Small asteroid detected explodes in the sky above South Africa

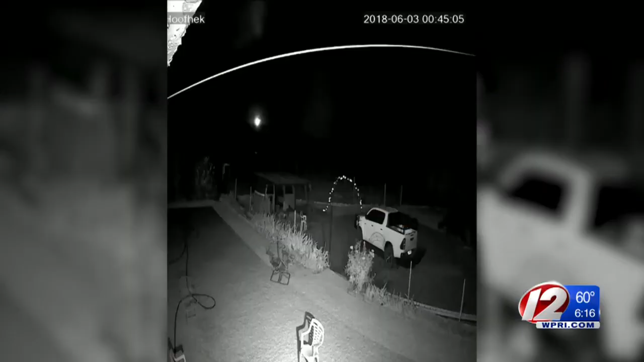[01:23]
It was small, but big enough to put on quite a show.